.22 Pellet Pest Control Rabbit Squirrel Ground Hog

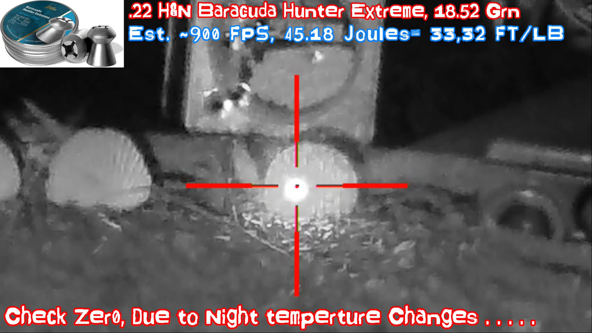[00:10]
two, hit, there's a clear hole right there, laser off.